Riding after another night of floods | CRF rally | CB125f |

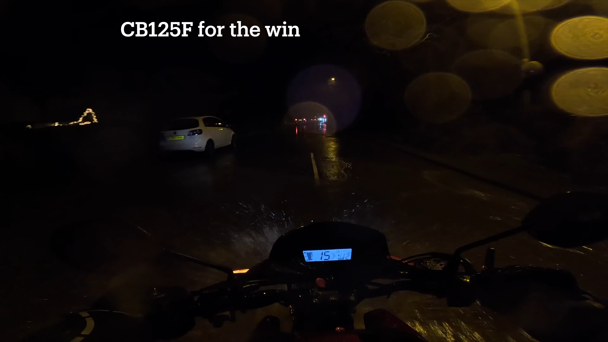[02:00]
It was meant to rain all last night as well, so I'm bringing out the big dogs for the floods today.
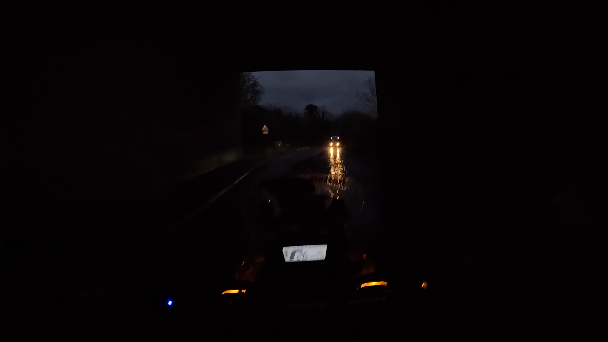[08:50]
coming head on at me at the flood what's one of these people can you still tell where the middle of the bloody road is